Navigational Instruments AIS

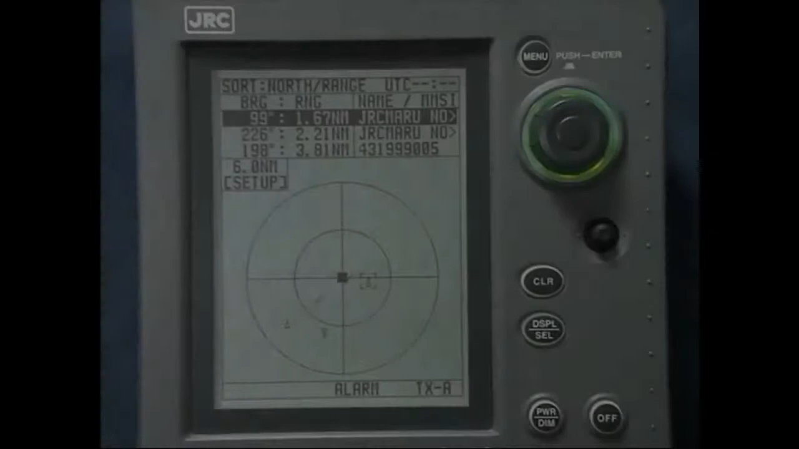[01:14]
Own ship data that is automatically entered
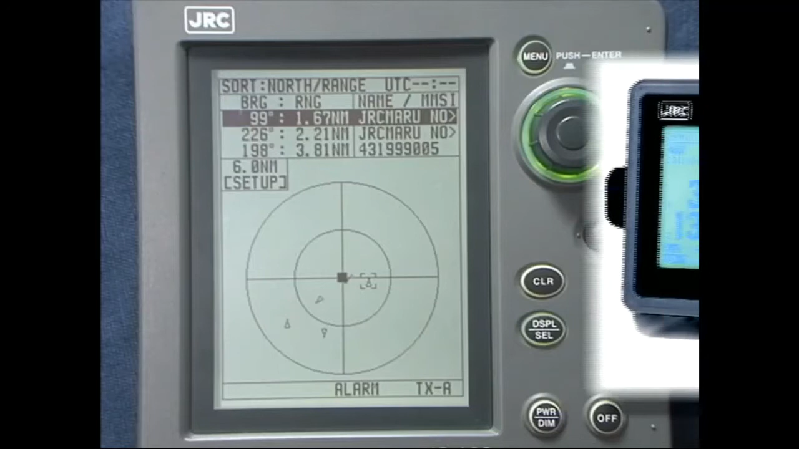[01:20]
and updated in the AIS include the ship's position from GPS, speed over the ground from log and the heading from the gyro compass. Other data must be input manually.
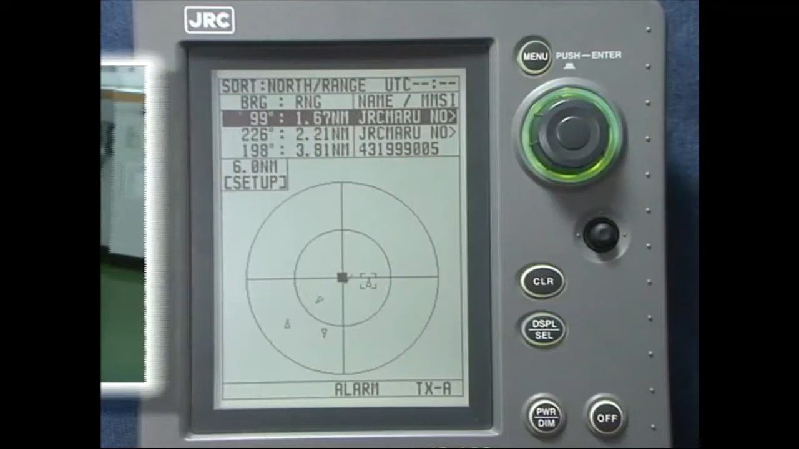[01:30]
Before a voyage, the following navigational information should be input manually.
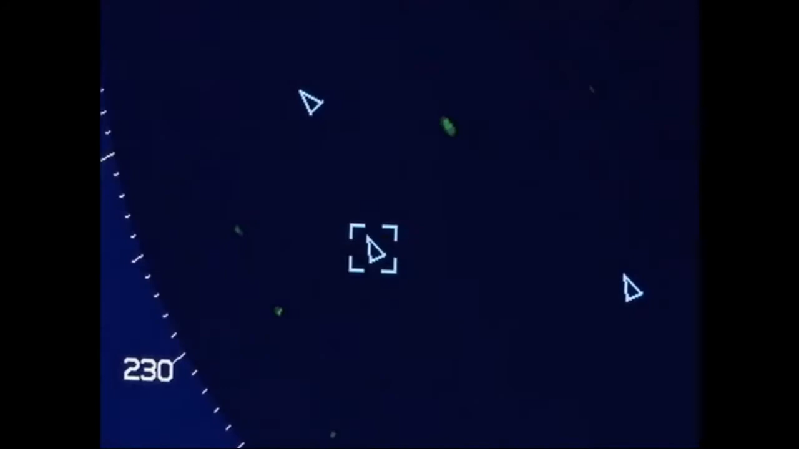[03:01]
AIS data can be output to AIS compatible radars and ECDIS.
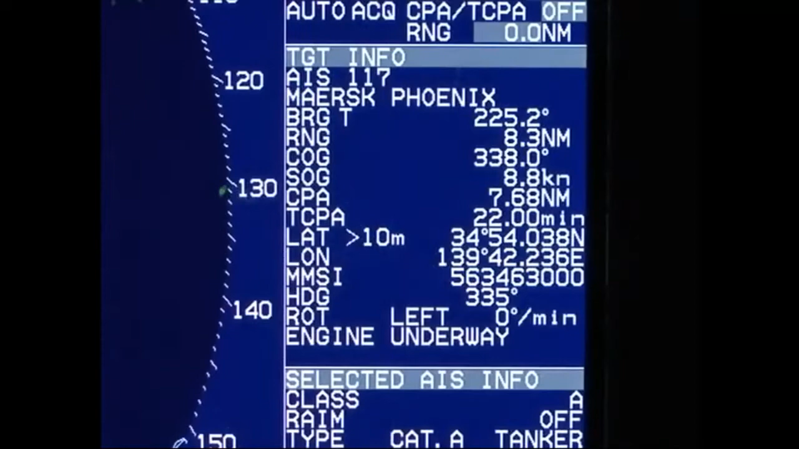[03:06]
Also, it can be output to other instruments using a pilot plug.
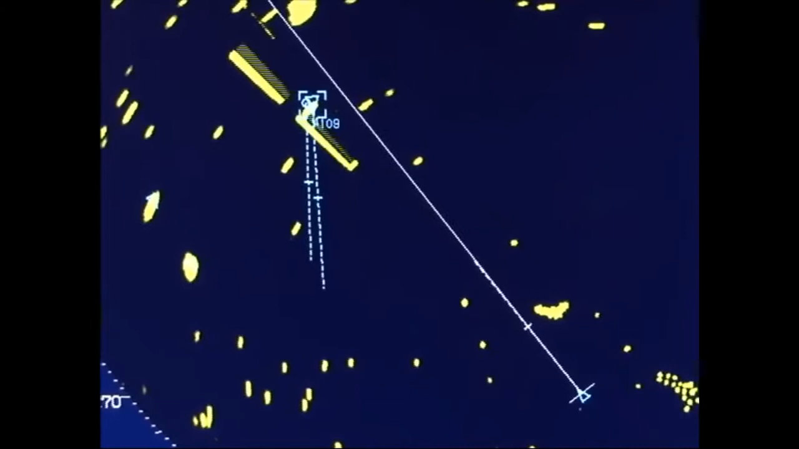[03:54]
Elimination of target swapping Target no longer hidden by sea and rain clutter
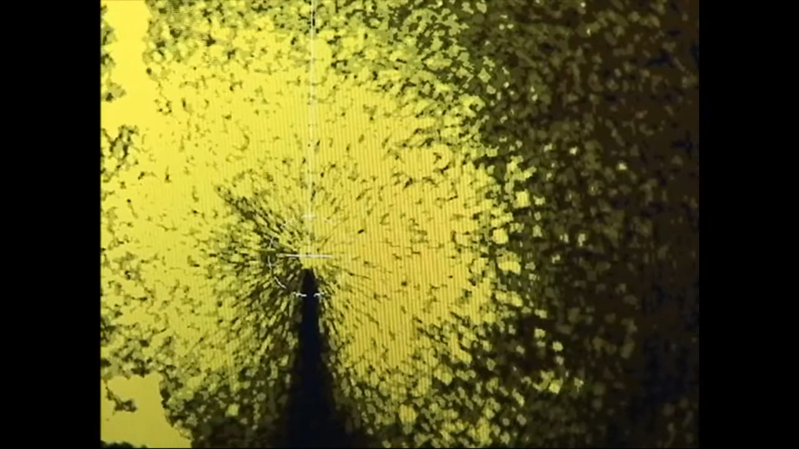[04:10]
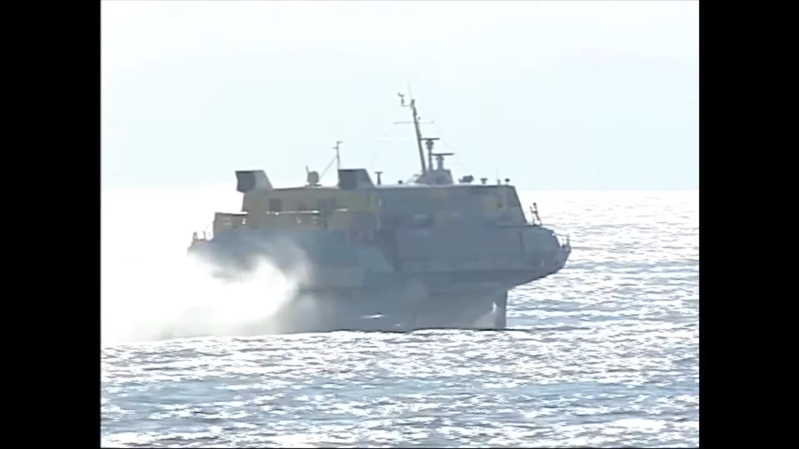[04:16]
High-speed targets rendered accurately
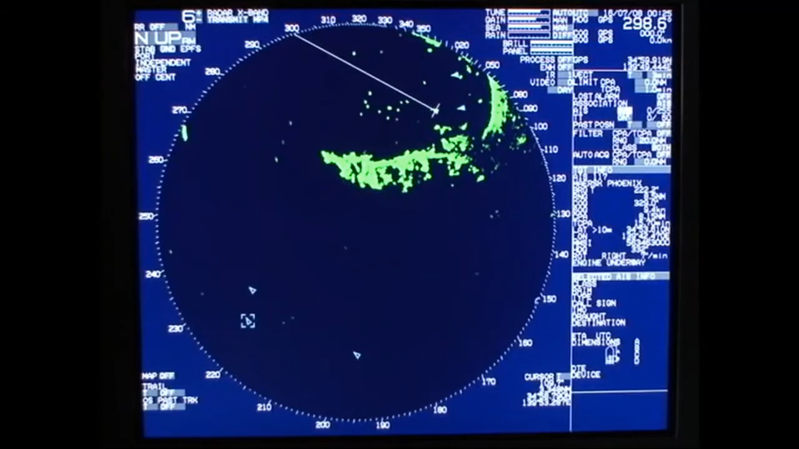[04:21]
Information can be obtained from a ship on the other side of an island or cape using VHF transmission.